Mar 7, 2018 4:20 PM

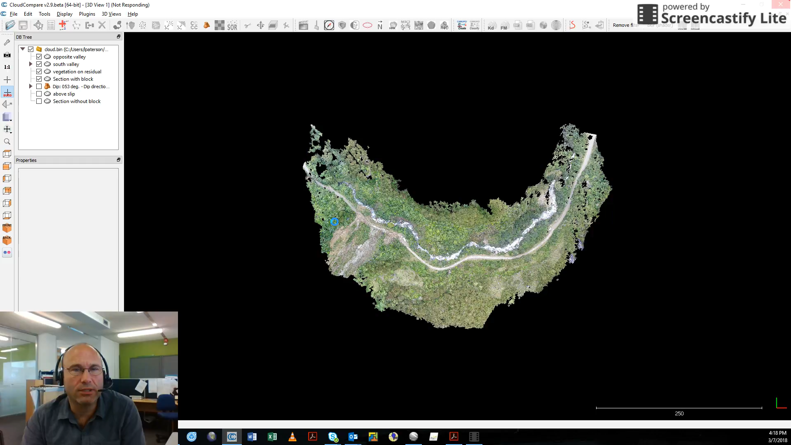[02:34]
Yep, it's having a bit of a think because quite a dense piece of information. But from here, we can do a number of things. We can get rid of the opposite side of the valley because that doesn't really help us.
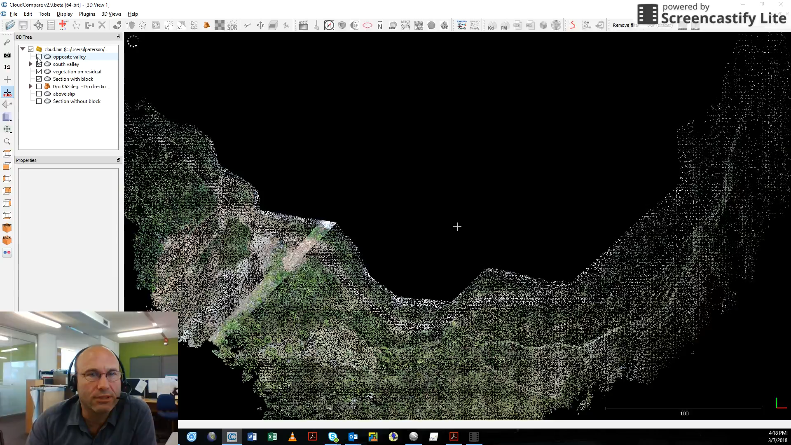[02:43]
So we can turn it off and on.
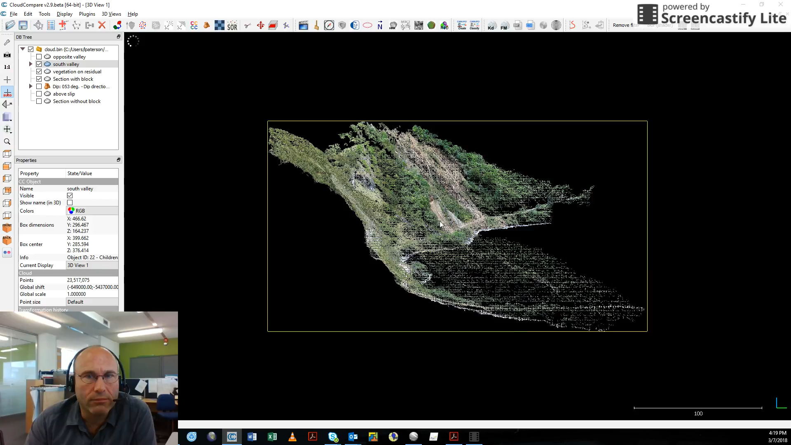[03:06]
So we can look at an elevation view of the site and see what the site looks like. Obviously, it was a much larger historical feature that happened nearly a decade ago. But this feature itself is still quite a concern.
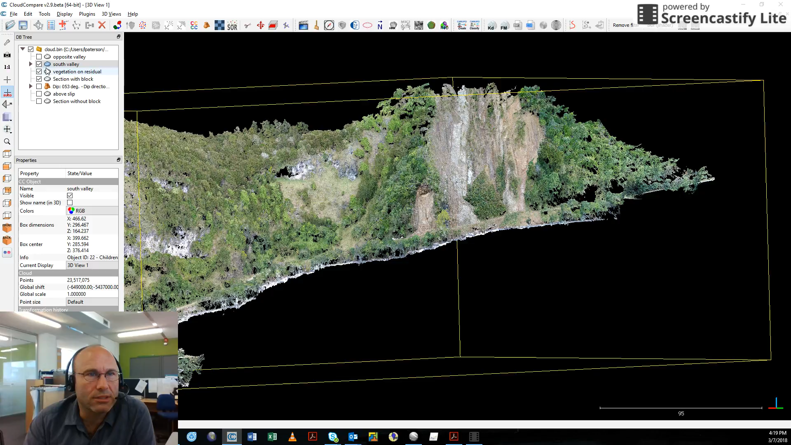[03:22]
What we can do is we can start to take sections through the site.
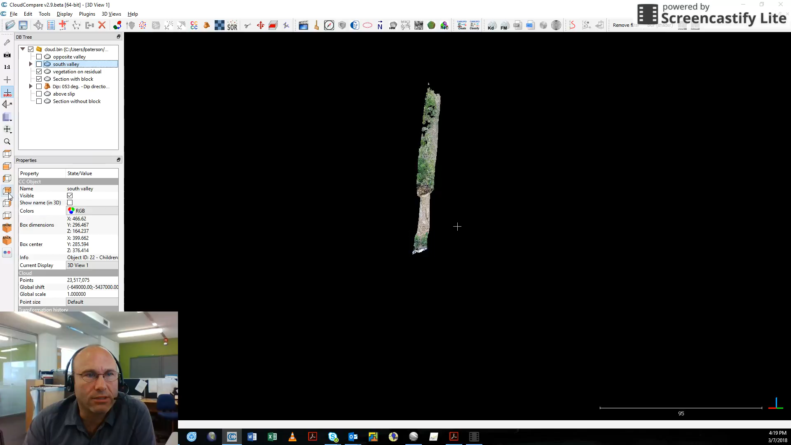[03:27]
Give ourselves a little bit more to interrogate. Let me see if I can just lock this.
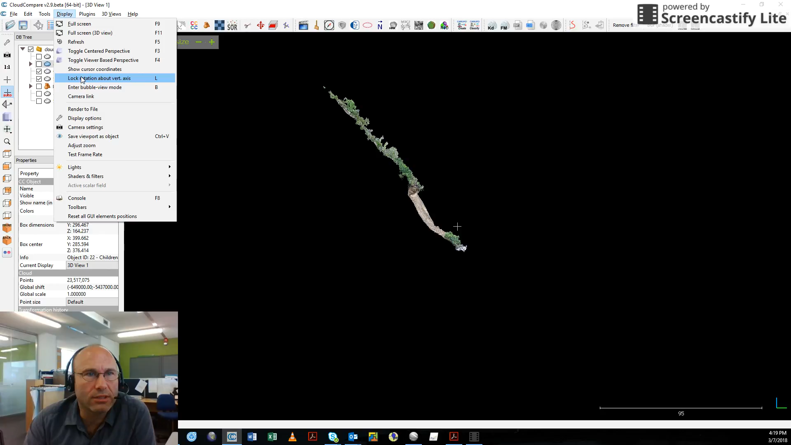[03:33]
Yep. So from here, I can just lock the site so that we're spinning in at 90 degrees. And our concern was a little bit of how much was going to go in here. So we also removed the vegetation from the model a little bit locally. And we can then apply a planar failure which fits to the plane. So this is a plane of best fit. It goes through the model.
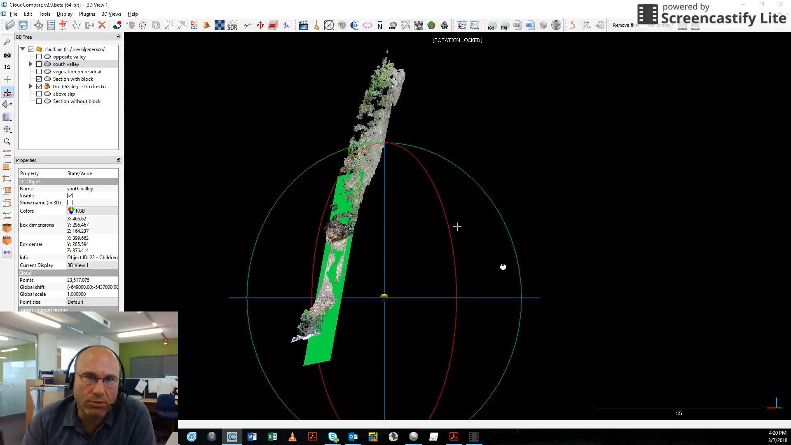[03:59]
And you can see it has a tendency to daylight up in this area here. So we know that if this failure here measures at about 35 metres on the angle, we can anticipate going at least 15 to 20 metres up into the face above when we have to consider clearing this debris.
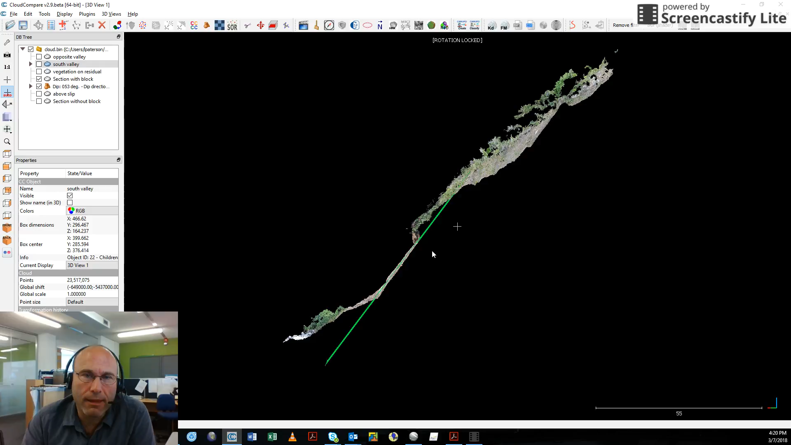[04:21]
No, not debris. Overhanging snout. It's quite interesting. There's a whole bunch of prevailing geology. But at the same time,
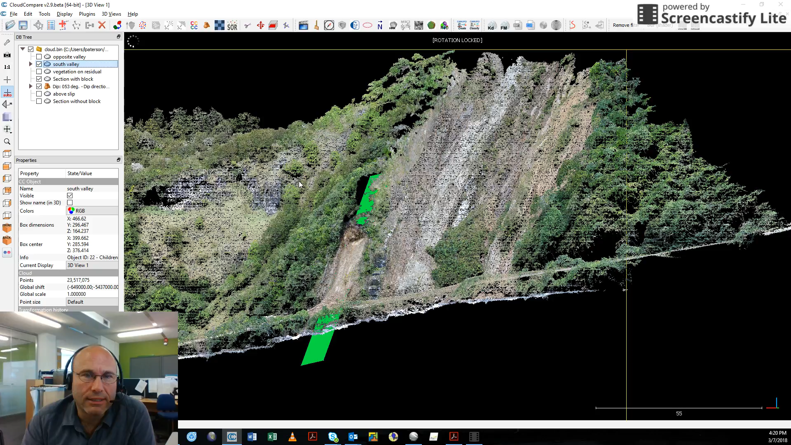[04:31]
yeah, there are people who wish to access this track to get to one or two residences up the way. And Department of Conservation track, which I understand is quite popular.